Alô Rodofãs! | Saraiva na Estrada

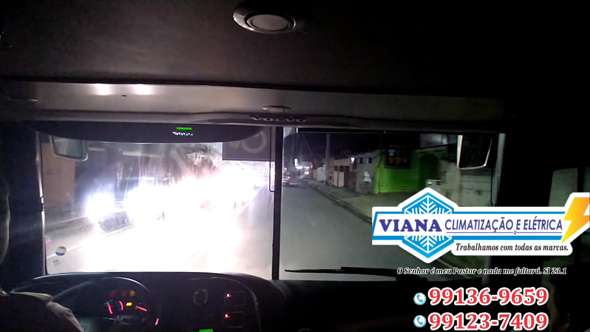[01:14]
Boa noite, meus amigos rodofãs Estamos aqui saindo da garagem de Manaus,
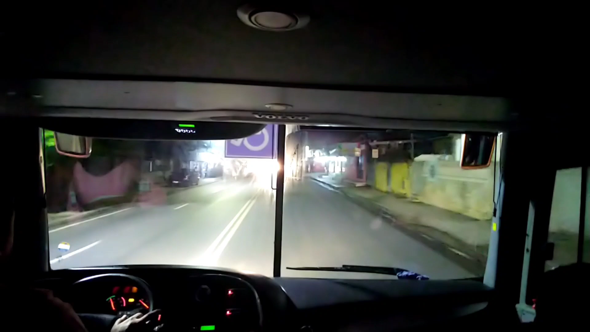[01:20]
com destino à rodoviária E daqui a pouco estamos saindo no 21 Horas da Iocatu Com destino à Boa Vista, capital do estado de Roraima Sempre pedindo a Deus que nos guarde Que nos permita fazer uma viagem tranquila Debaixo de sua mão poderosa Que não venhamos ter nenhum tipo de sinistro, né?